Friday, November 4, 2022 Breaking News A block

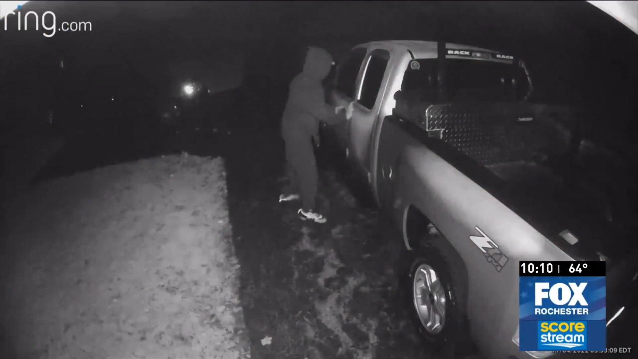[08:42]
However, overnight, their quiet was disrupted. This ring camera footage shows someone trying to break into their car.